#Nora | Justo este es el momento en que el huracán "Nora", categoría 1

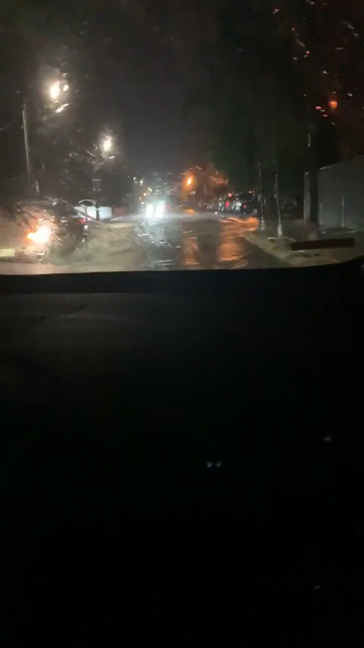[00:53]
Esto ya ha sobrepasado aquí prácticamente, pero es en un ausente. La lluvia está muy intensa y apenas inició, se ha dejado sentir la presencia del huracán Nora, que todavía se mantiene en categoría 1. A las 7.30 de la noche, el Servicio Meteorológico Nacional daba información oficial de que el huracán se encontraba a 55
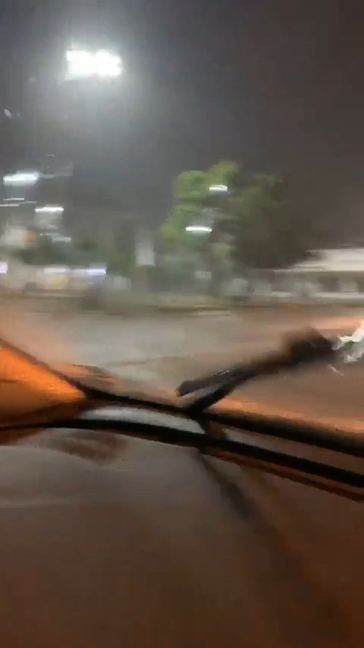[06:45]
pues lamentablemente aquí estas personas están buscando transporte, pero bueno, ya tenemos que...
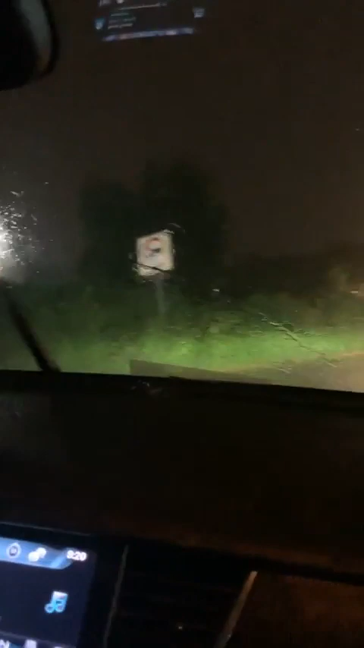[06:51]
Ahorita vamos a agarrar grandes lagos por el otro lado. Sí, tenemos que moverlos un poquito porque ya los vehículos no pueden pasar, la verdad es que ya es un frío ahí, la Francisco Villa y es un muy peligroso transitado. Entonces, vamos a regular esta transmisión. Afortunadamente, afortunadamente han funcionado los mensajes preventivos que nos han pedido las autoridades a través de las redes sociales para quienes nos dedicamos a esto,
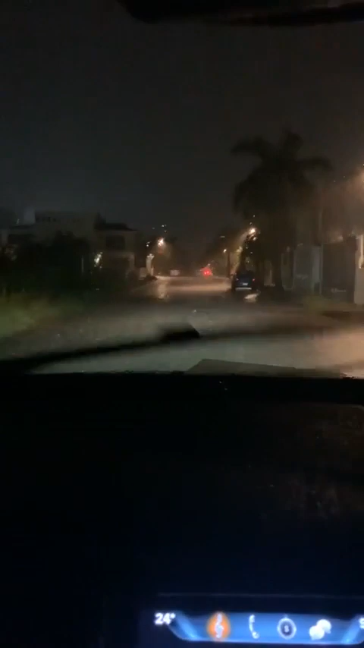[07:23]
y afortunadamente no hay gente ahorita en la vía pública, no hay gente en las calles, las paradas de los camiones están vacías, hay quienes salen de trabajar, hay quienes están haciendo sus cuestiones personales y laborales,
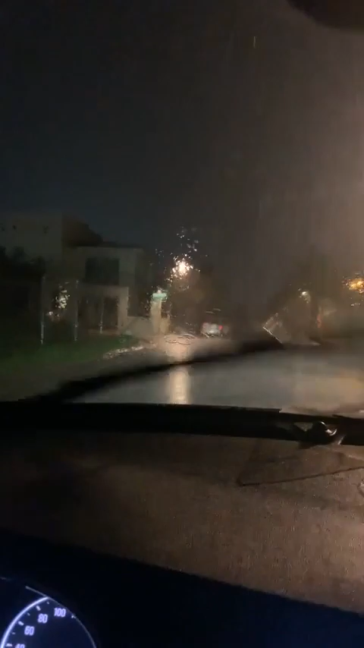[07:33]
pero lo que sí podemos decirles es que no hay personas en las calles y ese es un buen punto. Sí, claro, por supuesto, se han acatado unas recomendaciones que ha hecho Protección Civil de Puerto Vallarta, a nivel estatal,
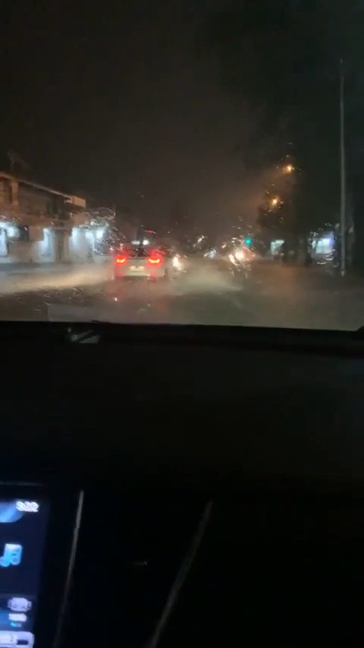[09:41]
porque, mire, usted y yo ya conocemos a la Francisco Villa, se comunica el tiempo a la caída, imagínense ahorita la lluvia tan intensa, se ha dejado sentir en menos de una hora, ya los causas, los ríos ya han subido, no han emitido ninguna alerta por el momento, pero se están monitoreando, así de que esté usted muy pendiente de los comunicados oficiales que dan a conocer las autoridades de protección civil, tanto de Bahía como de Puerto Vallarta.
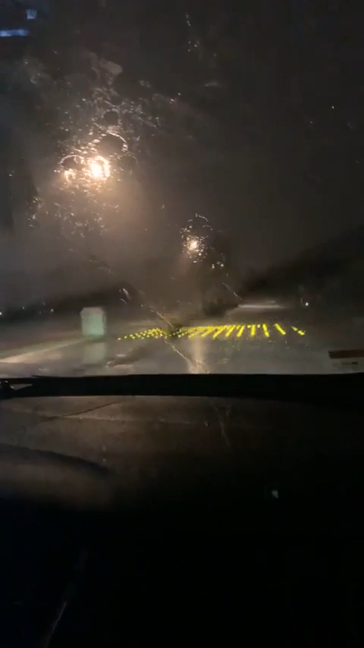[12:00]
navegando basura, por todos lados, qué pena, qué tristeza, pero es parte de lo que, pues, tenemos que decirlo, porque la basura flota. En Francisco Villa, en la avenida Grandes Lagos, en el ingreso a Villas Río, de verdad, es increíble ver las bolsas de basura flota. Sobre la avenida de ingreso a la altura del Outback, desde la isla,